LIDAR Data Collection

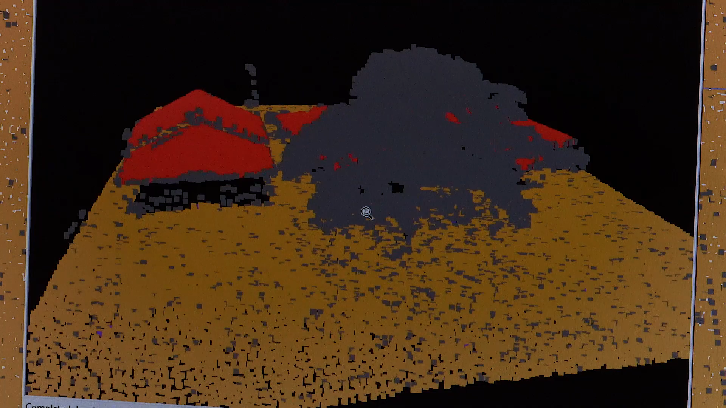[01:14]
What we're looking at is the LiDAR data, and this is what it looks like after we get it processed from the instruments.
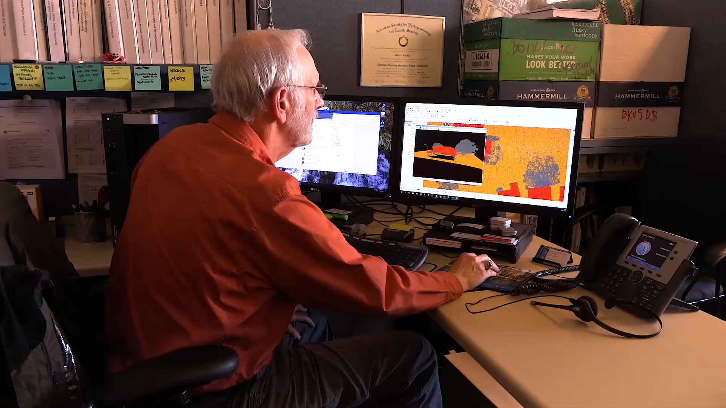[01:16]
So you can see the points on the roof.
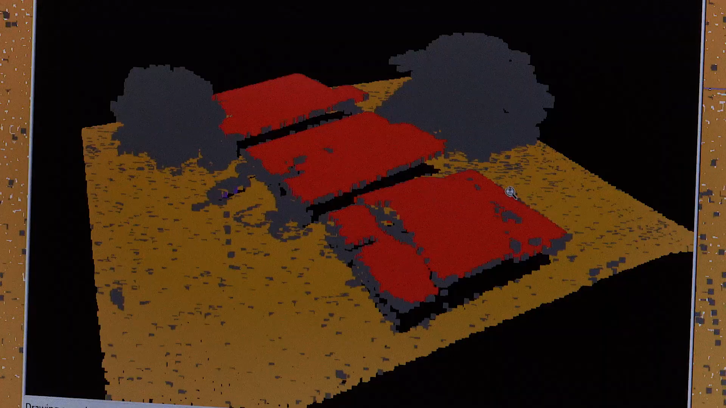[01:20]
You can see that there's a street light right here. To us, it is particularly important. The data form the basis of our watershed management plans. This is where they all start.